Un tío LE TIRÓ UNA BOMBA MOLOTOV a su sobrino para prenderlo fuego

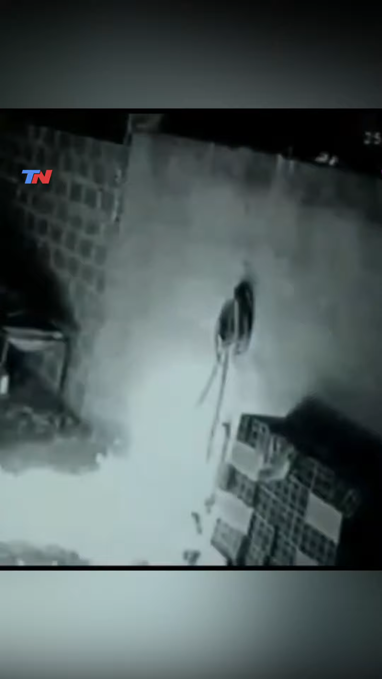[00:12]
Uf. Peligrosísimo, ¿eh? Claro, y todo el combustible que había tirado previamente se prende. Inmediatamente hace combustión y ahora aparece una persona.